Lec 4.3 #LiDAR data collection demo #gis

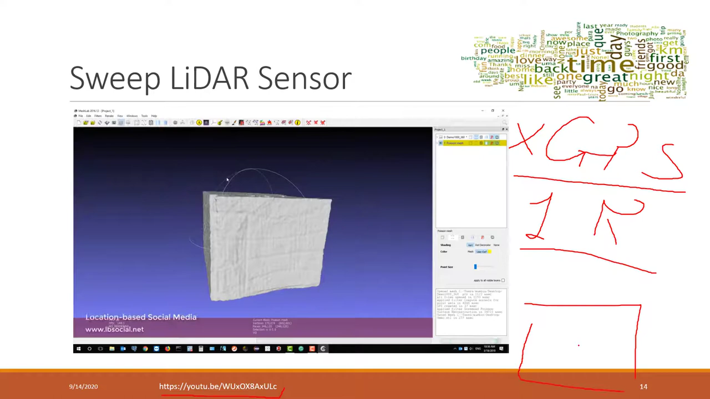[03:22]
So if you imagine that we put that in the building, so XYZ will be just relative distance. Okay, to the sensors, XYZ just relative distance to the sensor.